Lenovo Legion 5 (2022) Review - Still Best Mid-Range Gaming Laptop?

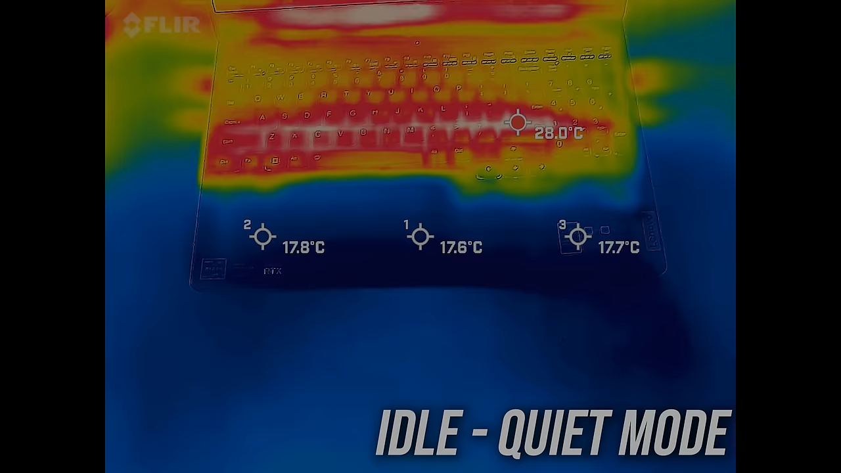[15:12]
Most laptops I test are in the low 30 degree Celsius range on the keyboard at idle, and the Legion 5 was well below this and felt cool.
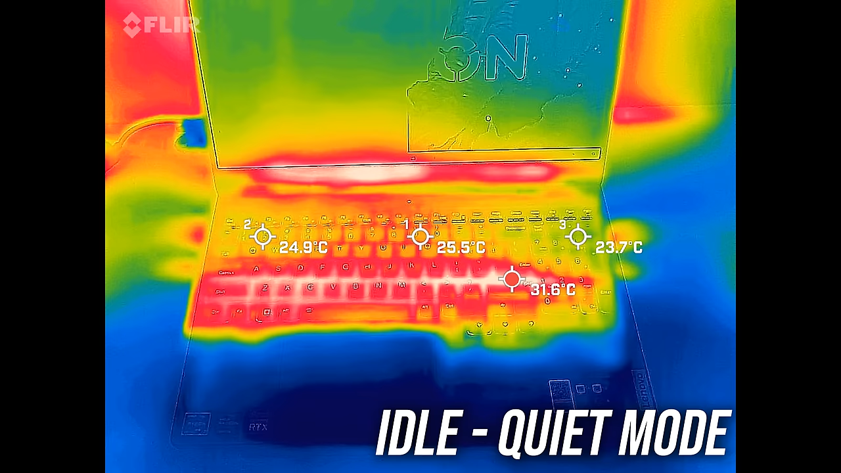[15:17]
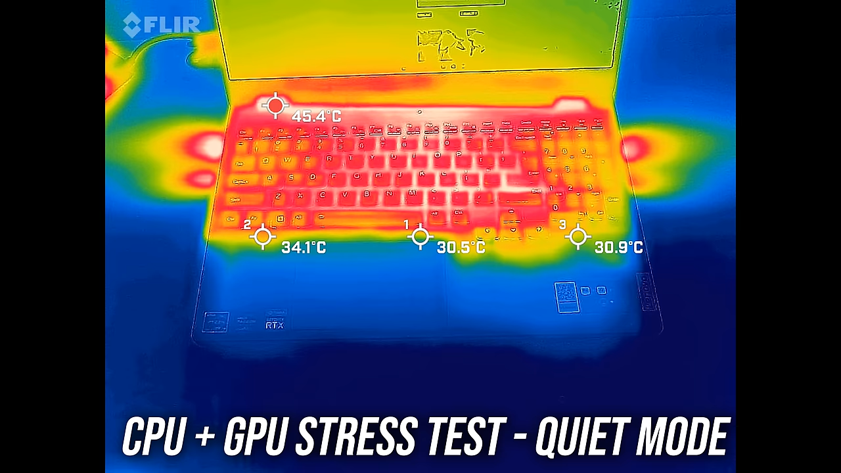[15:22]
It's warmer in the low 40s with the stress test going in the lowest quiet mode. It's not too hot, but definitely feels warm. The higher balanced mode was a bit cooler despite performing better because the fans are going faster now, and then the highest performance mode was fairly similar.
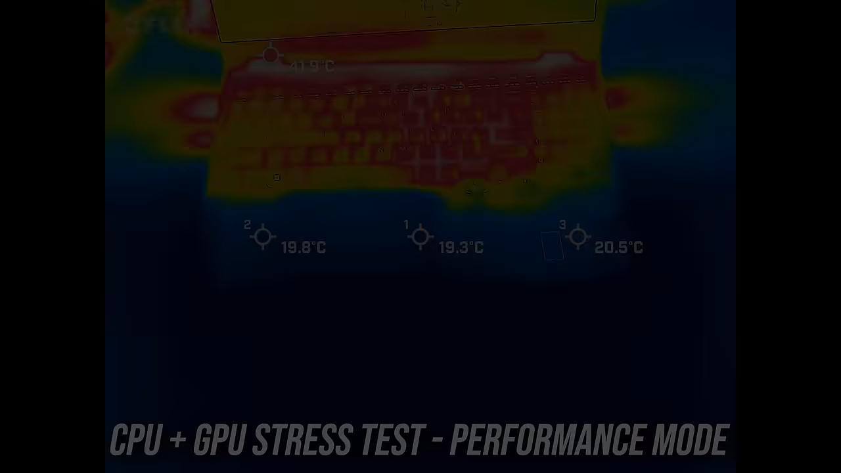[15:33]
The rest rest is cool and the WASD area felt okay.
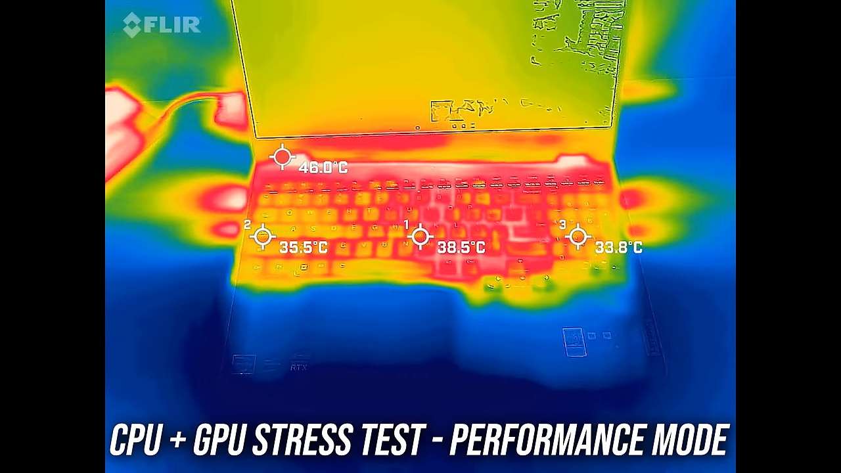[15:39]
Let's have a listen to the fans.